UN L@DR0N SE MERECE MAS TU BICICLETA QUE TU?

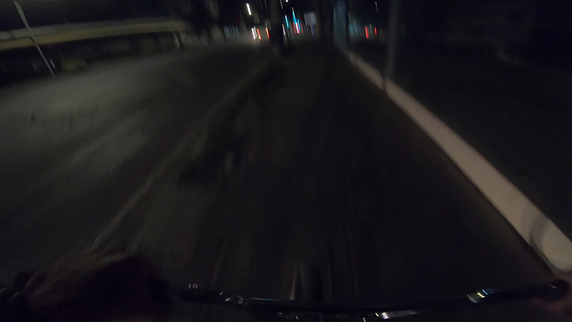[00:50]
porque no hay ciclovías en esta avenida no y la verdad si es algo peligrosa pero es un buen día para hacer este pequeño blog supongo y bueno amigos el rojo no existe amigo